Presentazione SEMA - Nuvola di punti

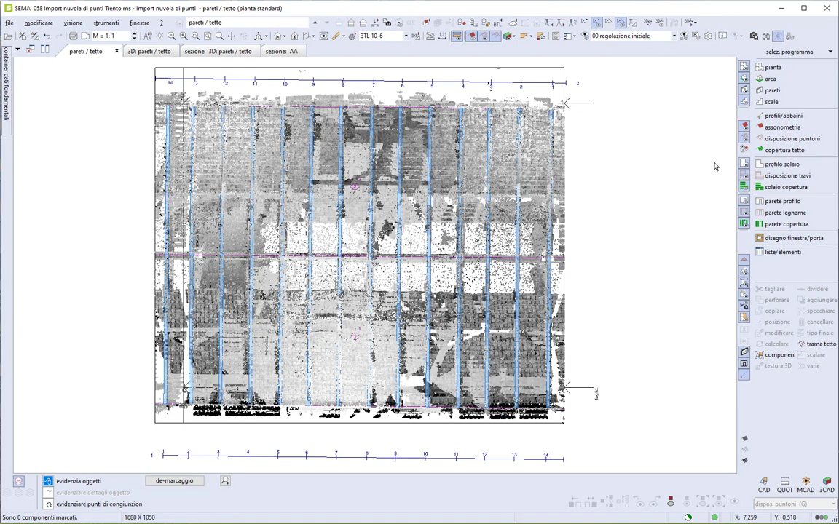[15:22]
del tetto così abbiamo il disegno un po' più pulito poi con il tasto che ci permette di stabilire la profondità di vista dall'alto mi vado a posizionare un poco sopra la quota del solaio quindi a 3 metri 20
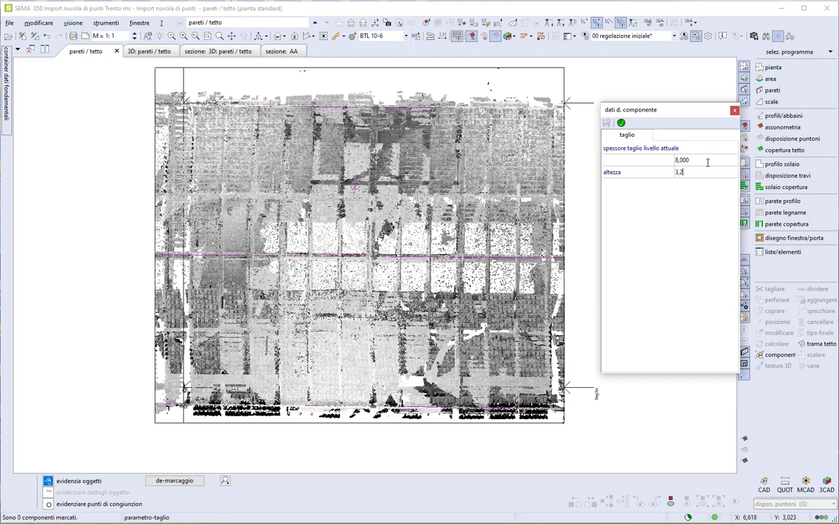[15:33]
vediamo che si è imposto uno spessore di 3 metri 50 quindi vedendo fin sotto il pavimento di terra un po' il disegno un po' confusionario conviene forse
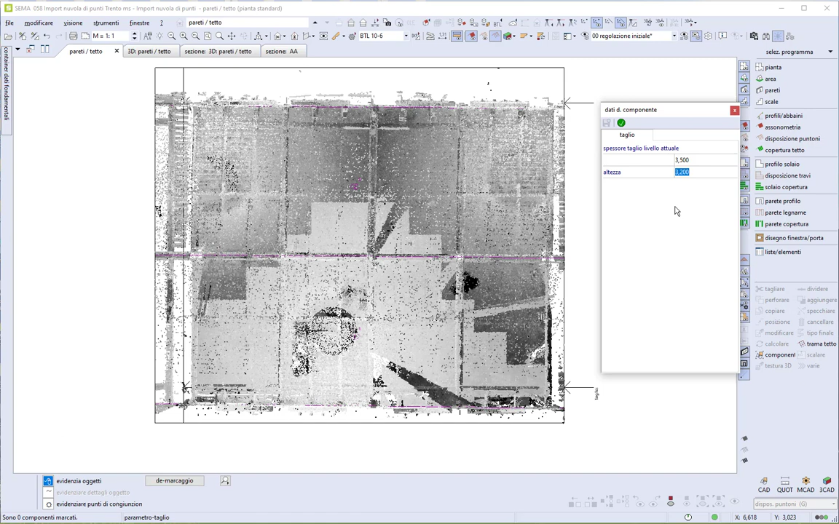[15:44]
impostare uno spessore inferiore che mi permetta di vedere le travi del solaio e un po' di spessore dei muri perimetrali quindi un metro può andare bene entrando nel menu disposizione travi il programma mi chiede di scegliere in quale piano solaio desidero lavorare quindi ho scelto disposizione travi quello quota 3 metri e ora dovrei cominciare a inserire i legni però mi serve prima un'informazione quindi mi prendo
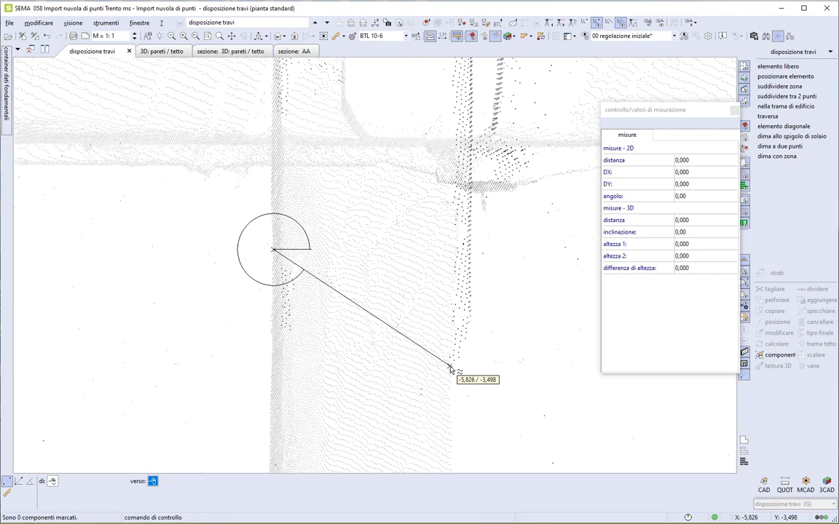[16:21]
graficamente in pianta una misura per vedere indicativamente quanto erano larghe le vecchie travi anche se prendo una misura obliqua il programma comunque ci restituisce la x e la y
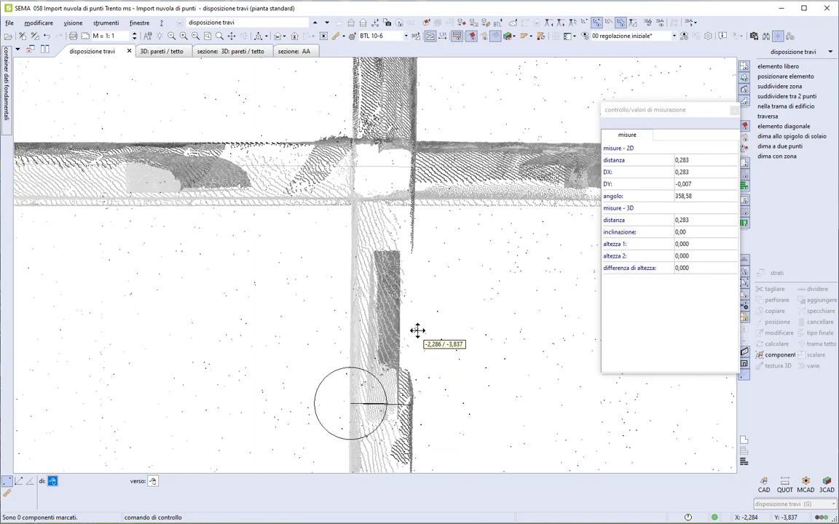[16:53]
quasi 28 circa 28 cm quindi le vecchie travi erano diverse una dall'altra possiamo iniziare l'inserimento cliccando su elemento libero
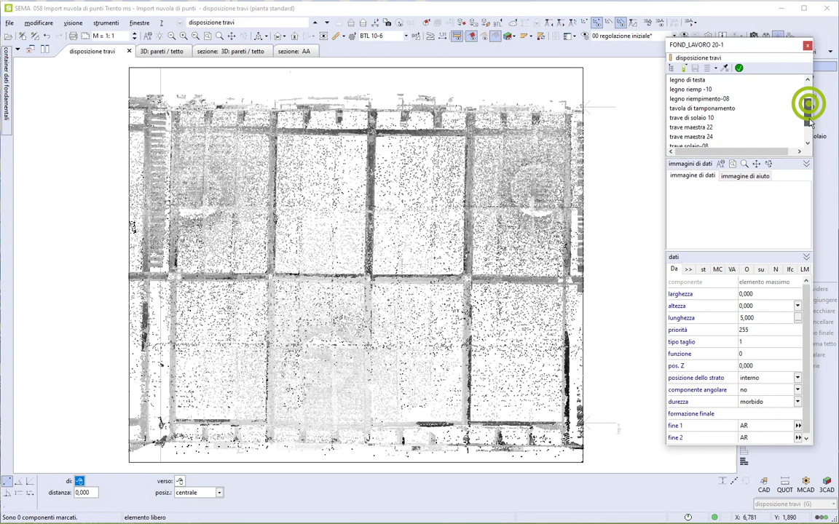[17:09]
dall'archivio dei legni scelgo ad esempio questa una trave maestra base 22 impostiamo un'altezza 24 cm ok e andiamo a posizionarla sul disegno zoomando notiamo molti punti hanno distanze millimetric tra di loro quindi
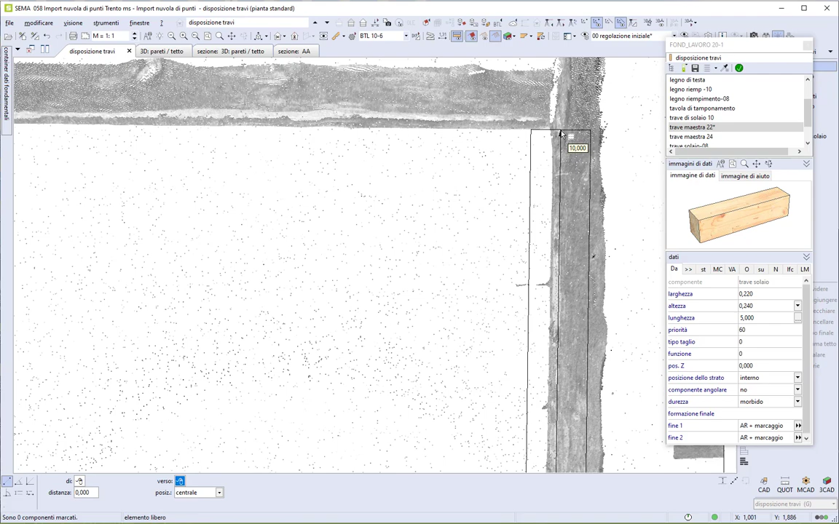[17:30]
si può fare veramente una scelta ottimale si può anche traguardare l'allineamento dell'asso dello spigolo del legno rispetto alla traccia dei punti che ci sono cambiamo la larghezza qui abbiamo misurato un legno da 28 cm e procediamo allo stesso modo
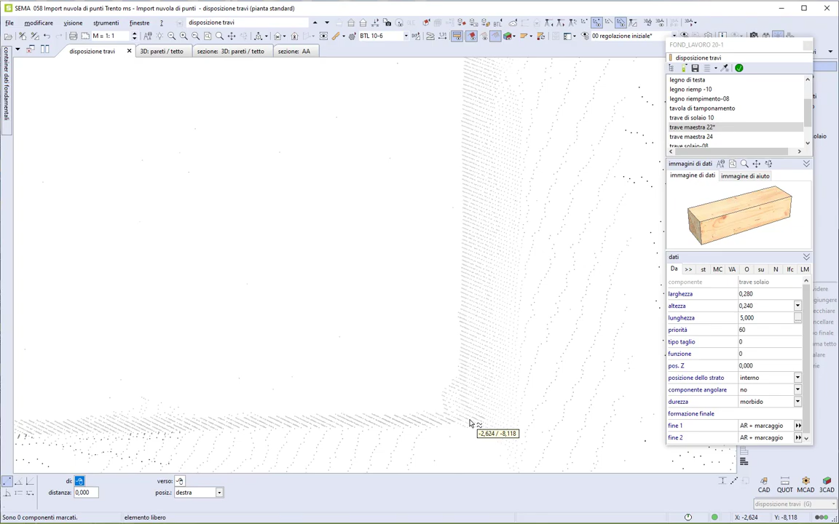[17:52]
notiamo anche che se in questo momento inserisco le travi con una lunghezza che forse non è corretta perché dopo le travi andranno fin sopra lo spessore dei muri l'importante
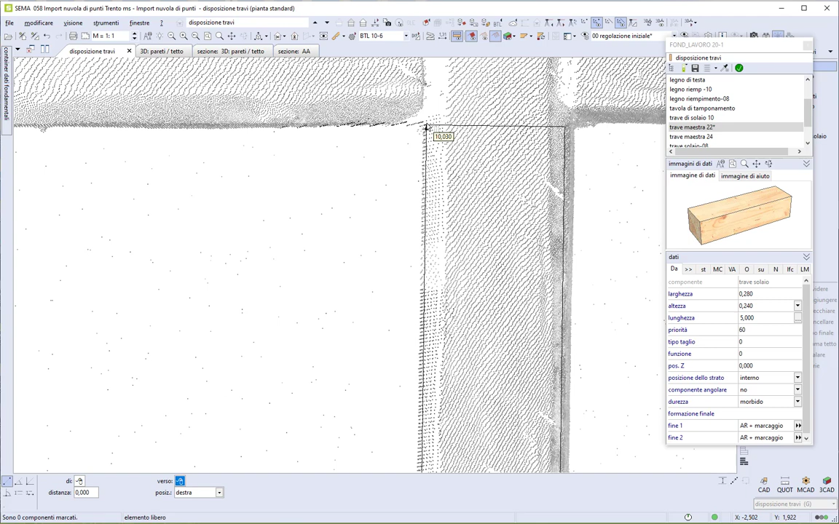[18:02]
è fare una scelta precisa dove c'è una chiarezza dei punti le travi le potremo successivamente allungare, tagliare, accorciare come desideriamo quest'altro legno aveva una base di 24 cm quindi stesso discorso
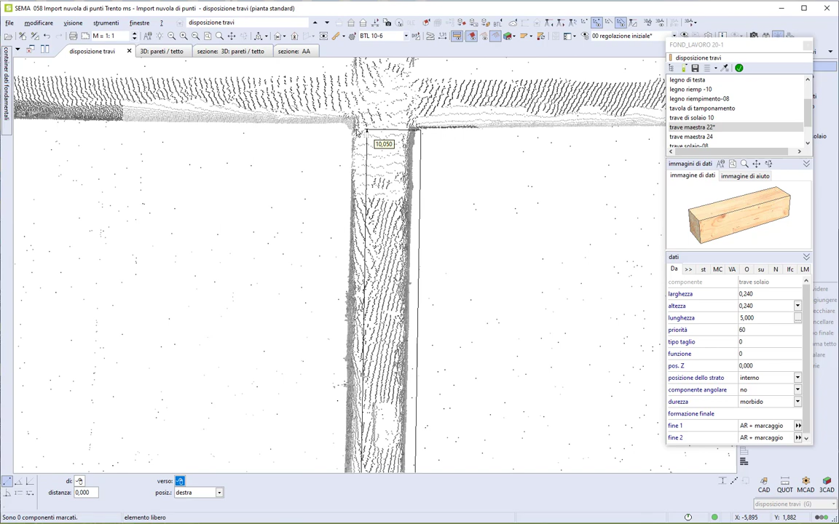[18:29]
punto di arrivo con la nuvola di punti c'è anche il vantaggio
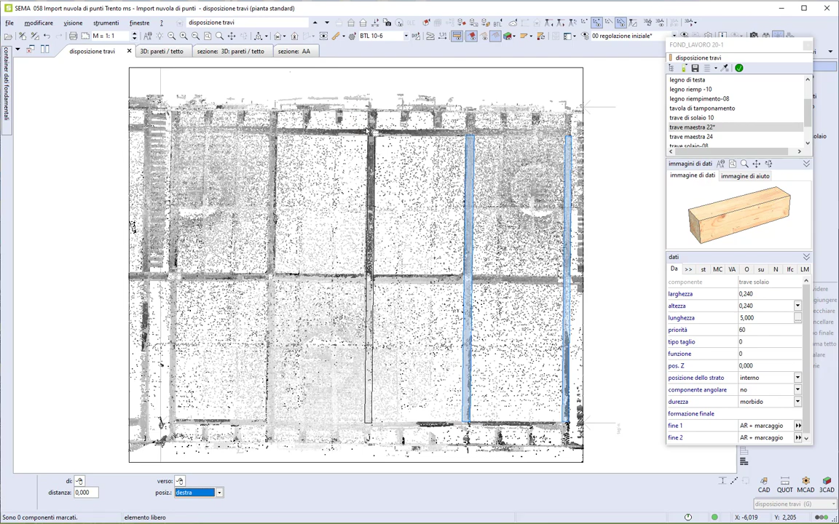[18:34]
di poter vedere se le vecchie travi esistenti erano ad esempio imbarcate storte rispetto a quelle che stiamo inserendo adesso quindi poi abbiamo anche la possibilità eventualmente di riprendere le nostre travi appena inserite con il comando posizione le possiamo spostare parallelamente o ruotarle un pochino per allinearle correttamente in questo caso mi conviene selezionare
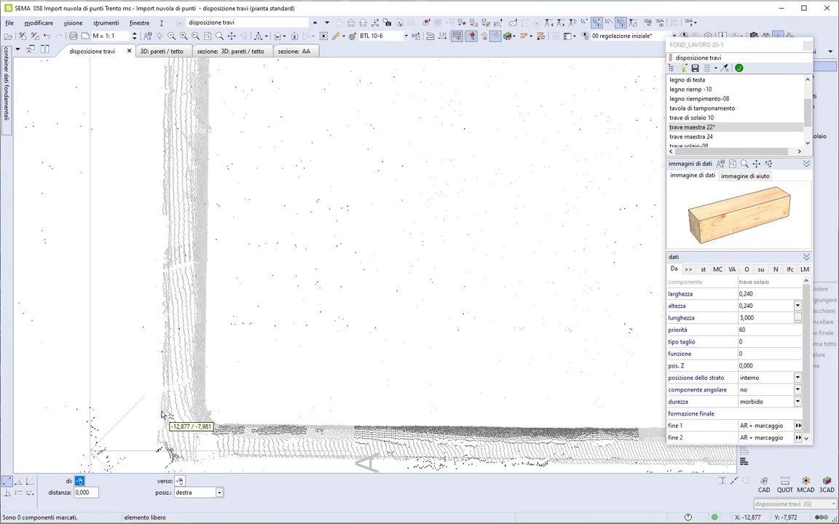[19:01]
lo spigolo verso destra del legno e dopo posizionerò a sinistra la trave
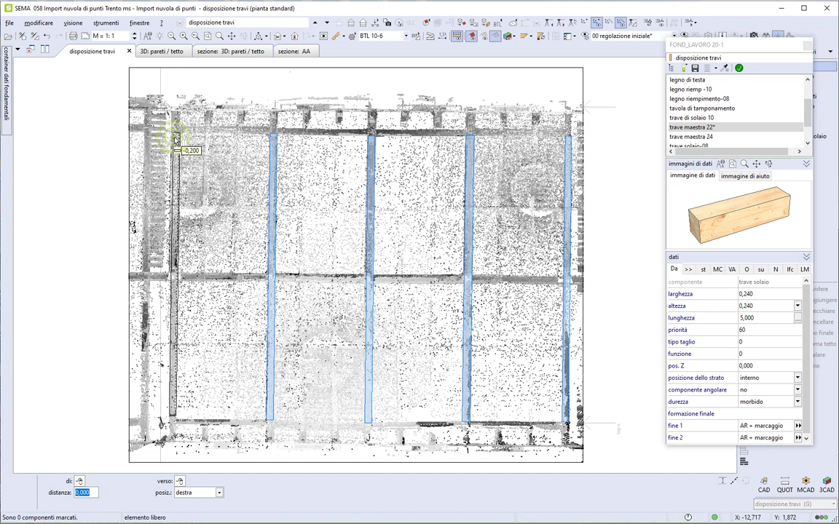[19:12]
le travi così inserite hanno adesso i punti di inizio e fine uno diverso dall'altro quindi ho la possibilità adesso per tagliarle tutte secondo un unico allineamento o di inserire una linea CAD un muro io in questo caso uso un elemento massimo un legno con dimensioni zero mi permetterebbe anche eventualmente di poter inserire delle dime per fare delle divisioni automatiche
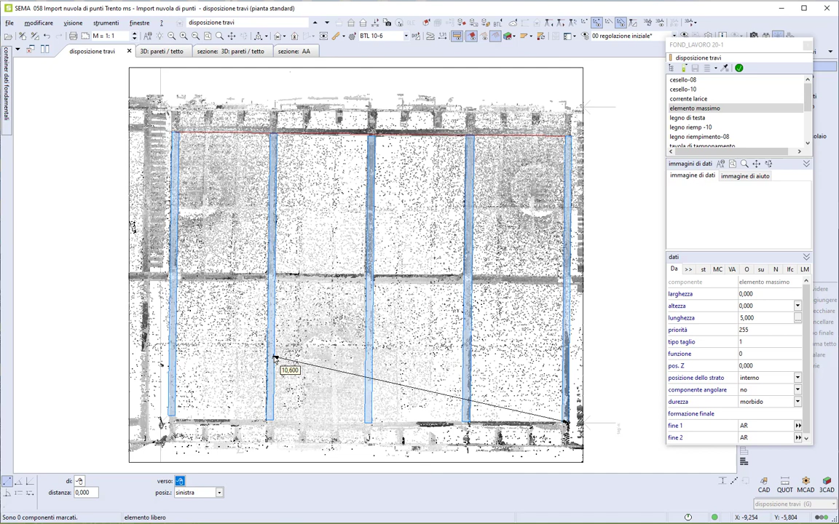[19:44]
dei legni comunque comunque un riferimento o l'altro che sia possiamo appunto tagliare allineate tutte le travi
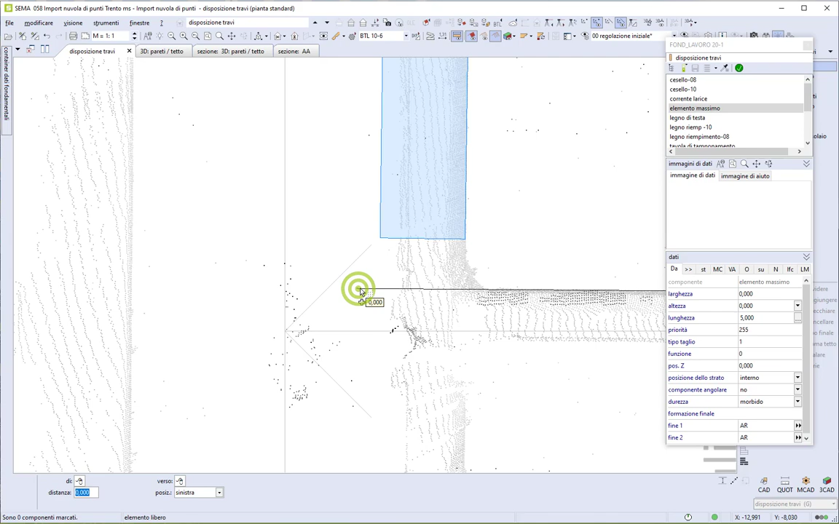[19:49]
le seleziono e le taglio una volta prima da una parte e poi velocemente con la selezione dalla parte opposta anche dall'altra riaccendo i travetti del tetto così possiamo passare nella vista 3D cominciamo a dare un'occhiata cosa vediamo in sovrapposizione tra la nuvola di punti originaria e le travi che stiamo cominciando a inserire
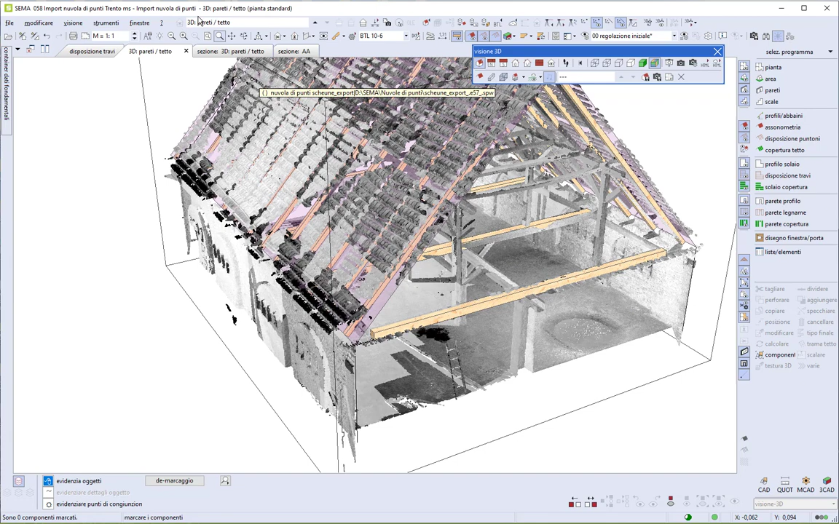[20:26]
vediamo che va abbastanza bene comunque come dicevo anche prima ho la possibilità di fare ulteriori